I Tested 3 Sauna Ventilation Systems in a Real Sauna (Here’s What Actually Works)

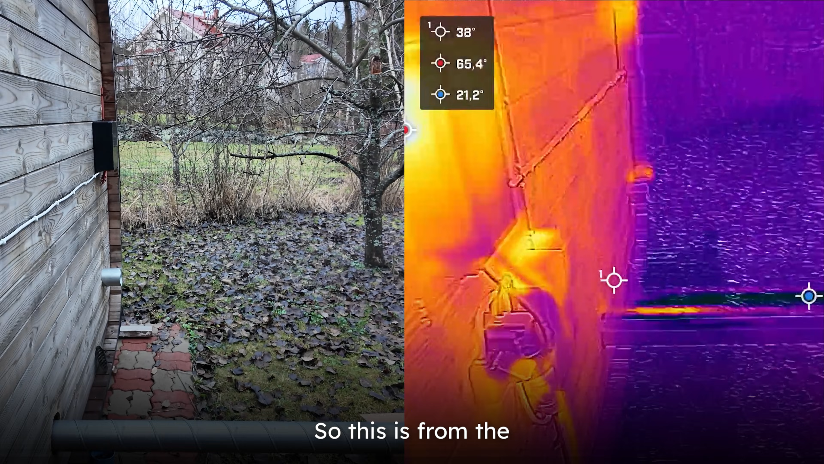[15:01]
is from the back of the sauna so we can see the hot air coming out
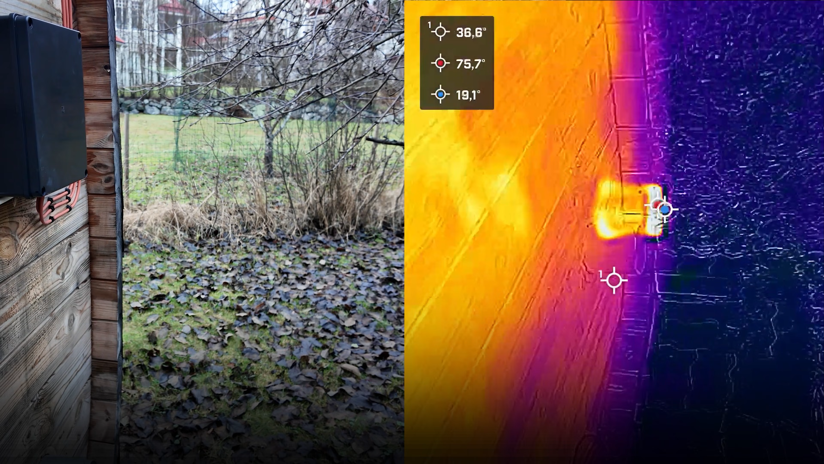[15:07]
from here
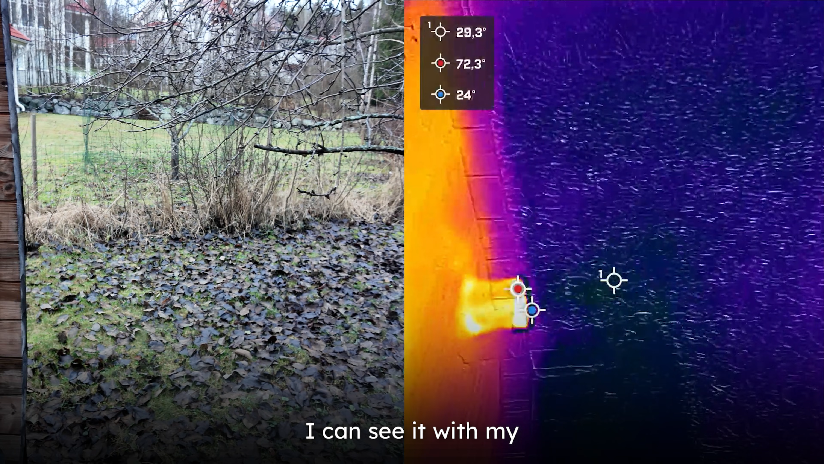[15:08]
i can see it with my eyes but you still can see much movement in the thermal camera
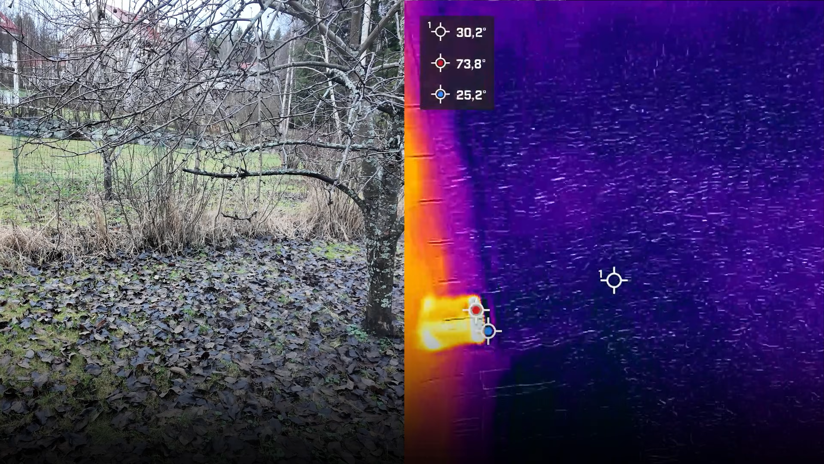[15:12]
and then cold air getting in from here
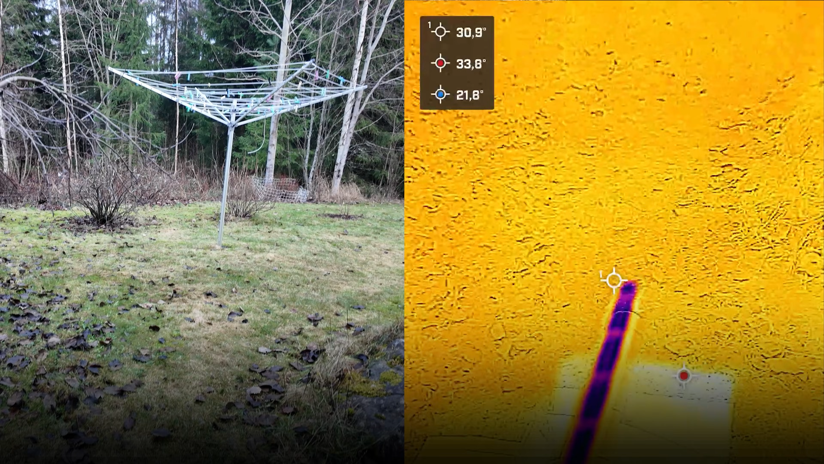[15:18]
and obviously it's now way way too
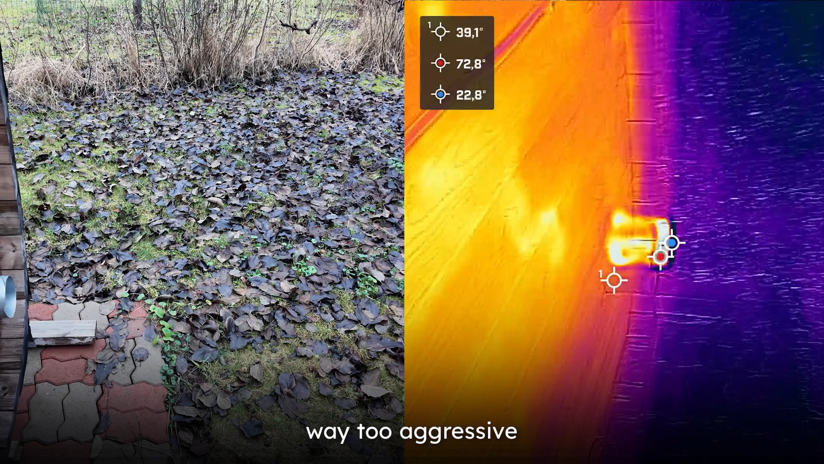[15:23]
aggressive like the sauna will get really cold with this kind of pressure
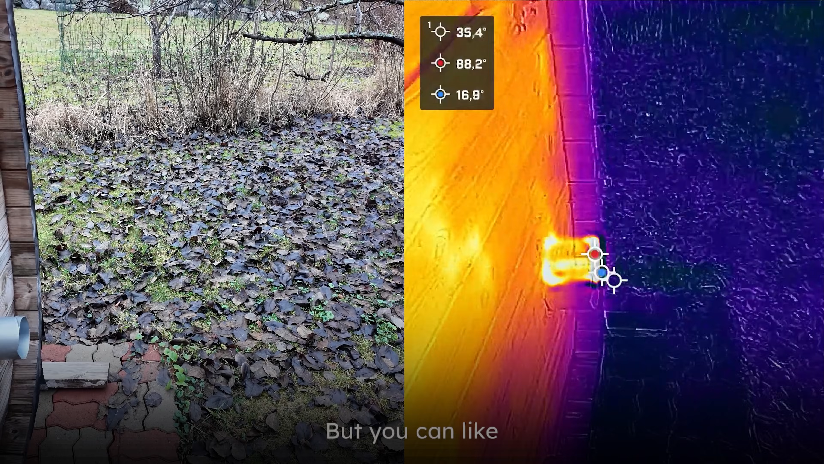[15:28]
but
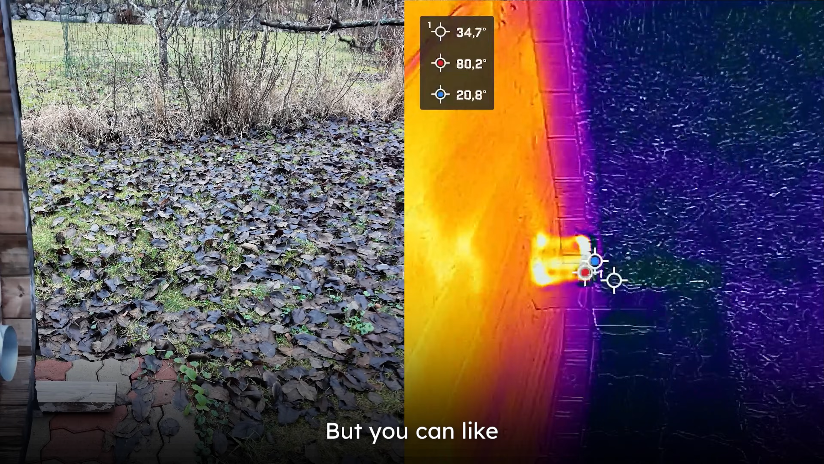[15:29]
you can like physically see the air moving moving from here and especially after you
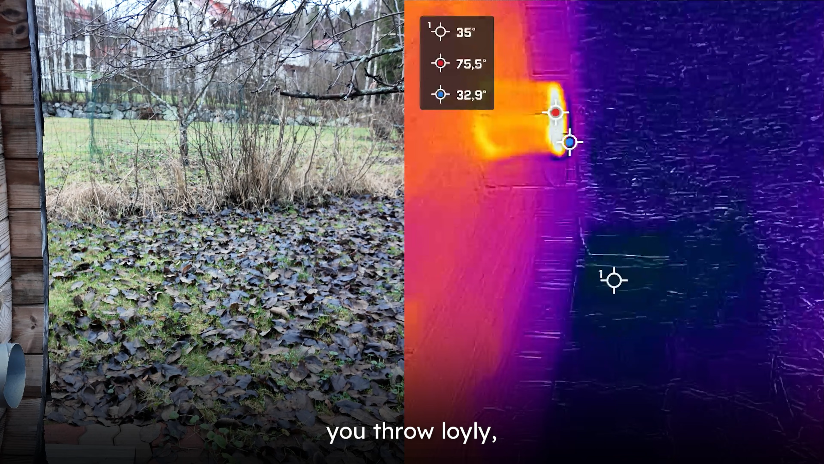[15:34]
throw lowly you can see how it starts slowly coming out from here which means that it circulates
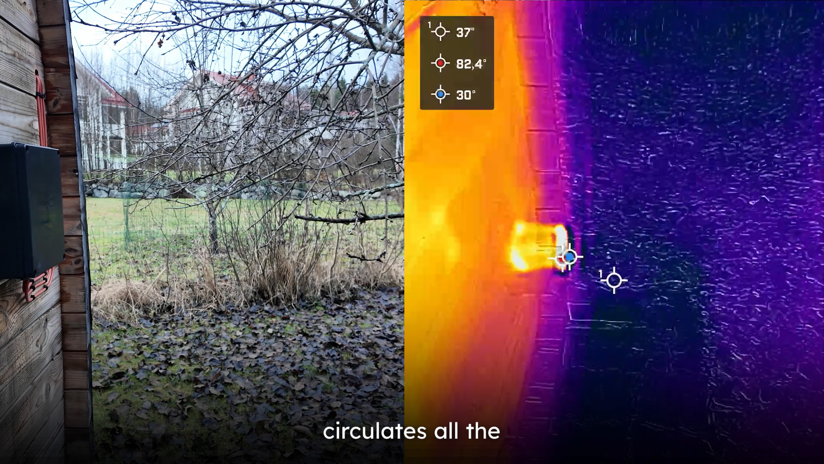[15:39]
all the air inside the sauna i will go and throw some lowly
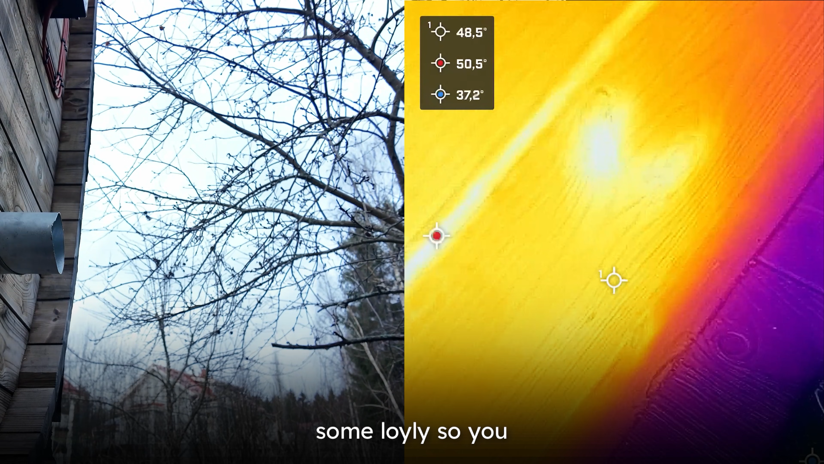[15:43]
so you can see how the air moves
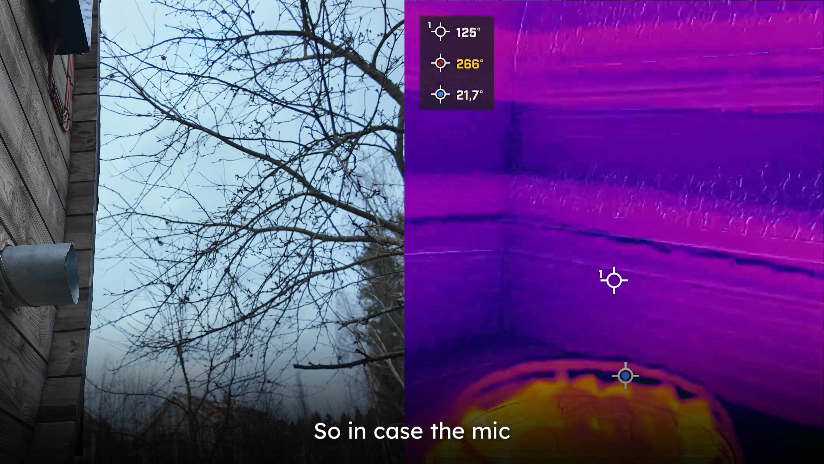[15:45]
so in case the mic is still connected i'm not sure i'm throwing the loader now
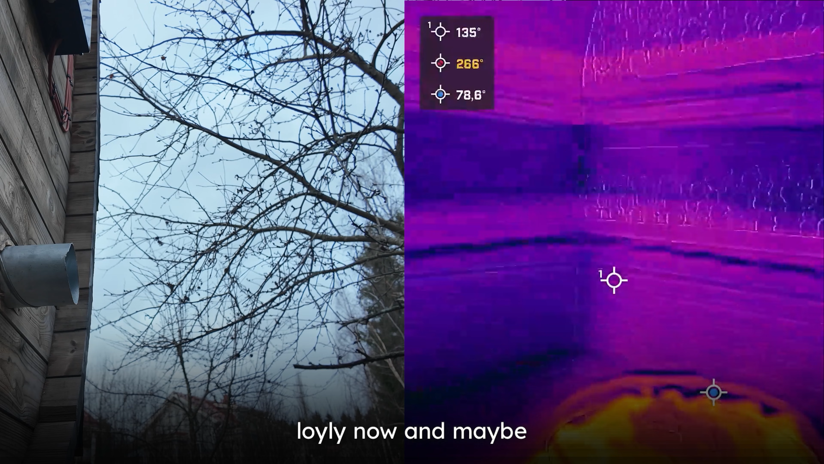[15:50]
and maybe i'm not there in the back so i'm not sure but maybe you guys will soon see
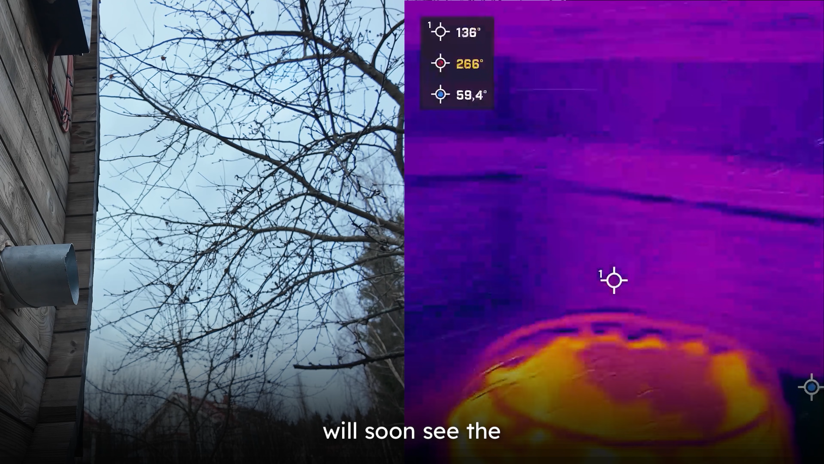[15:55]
the lowly coming out from the other side
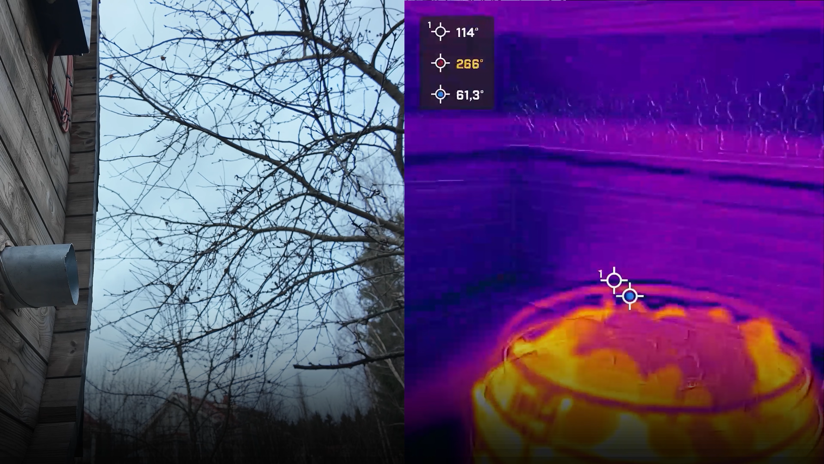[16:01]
i will come and watch with you i want to see myself now the lowly
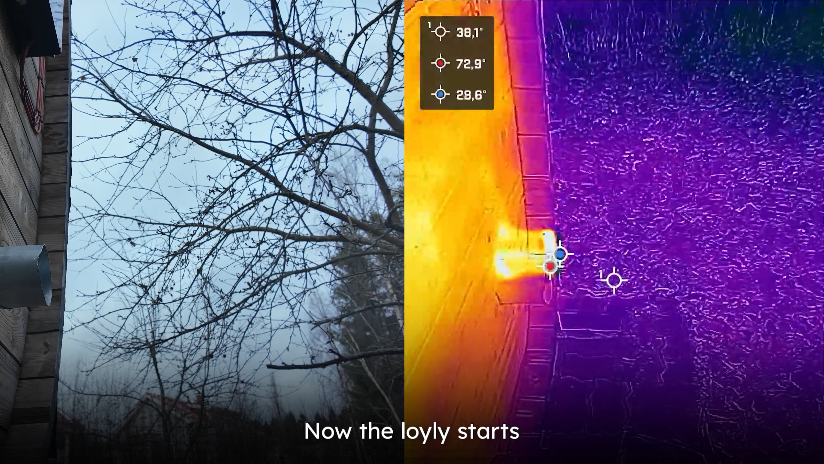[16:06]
starts coming out it's just now as you can see you can even see that cloud there
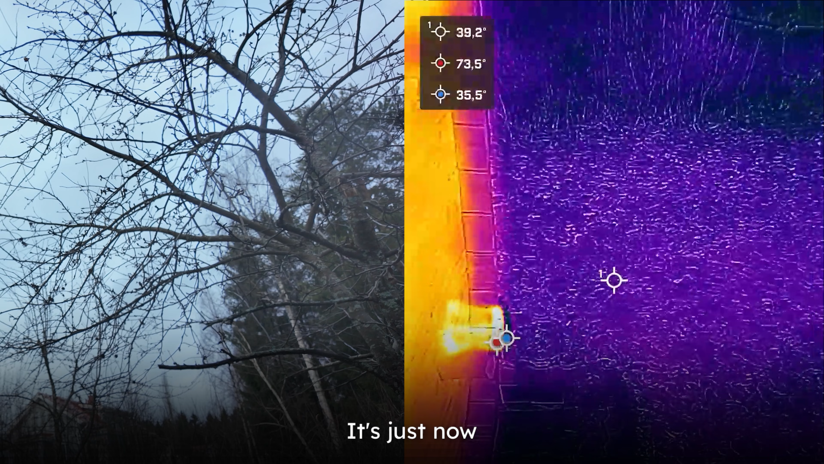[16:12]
it's just now starting to come out so it has circulated through the sauna so it means that the mechanical one really works
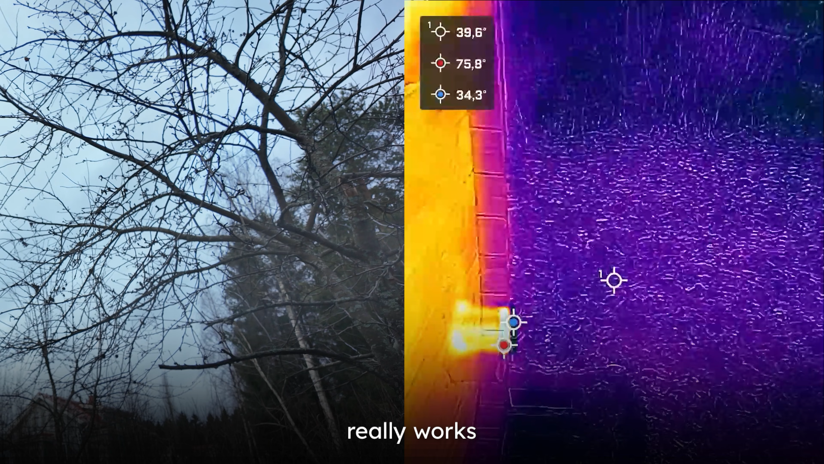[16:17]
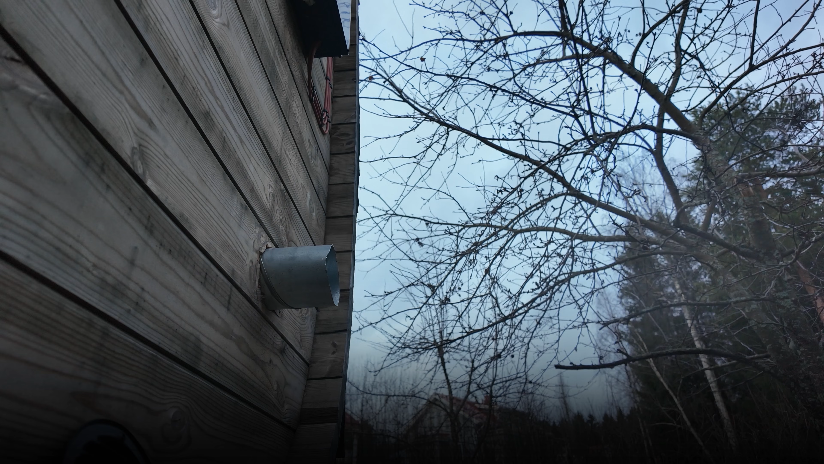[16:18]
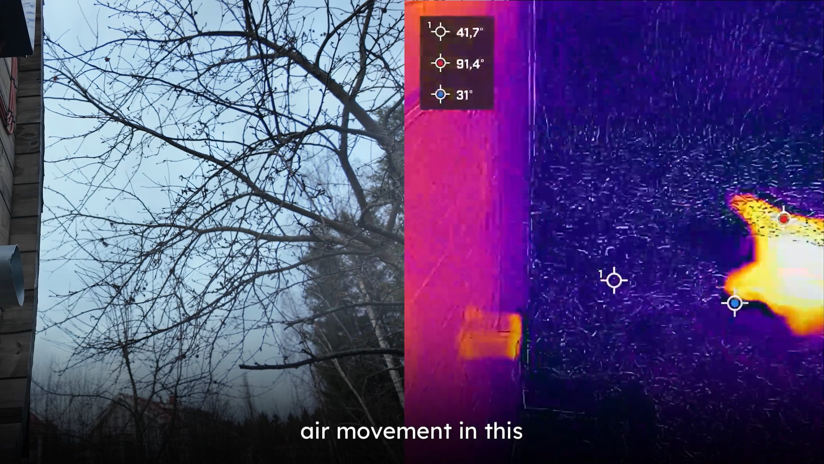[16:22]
compared to if that wouldn't be on we wouldn't see any air movement in this area that you guys see now well